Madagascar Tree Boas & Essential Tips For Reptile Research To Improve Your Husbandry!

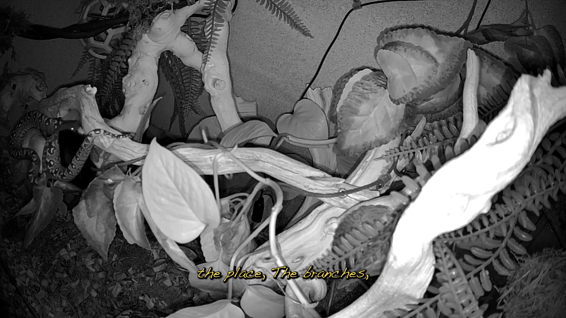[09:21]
The branches, the ground, everywhere, and usually he assumes his hunting position from the branches.
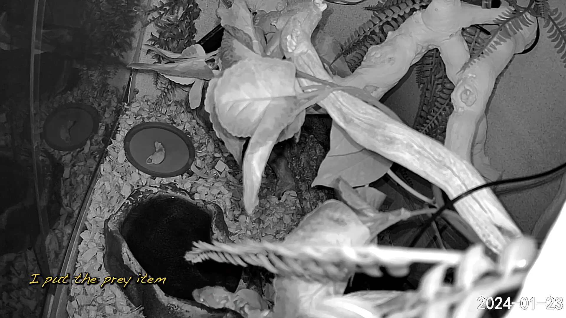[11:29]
I put the prey item on this blue circle top and leave it for him.
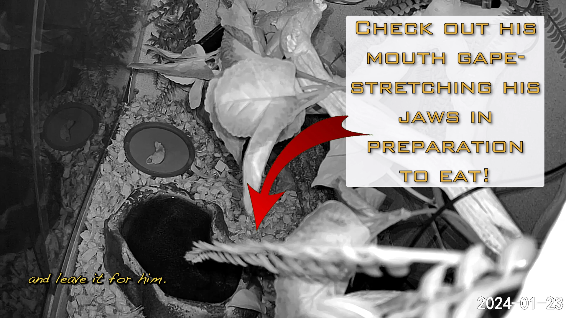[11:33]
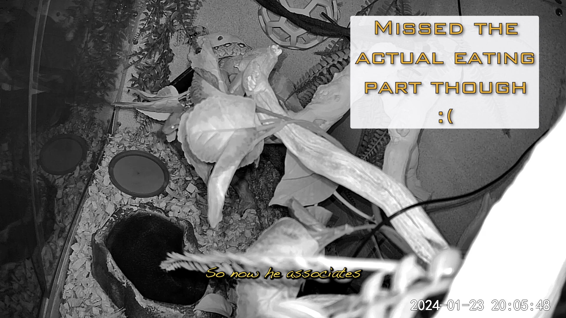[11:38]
So now he associates that blue circle with food and not my hand.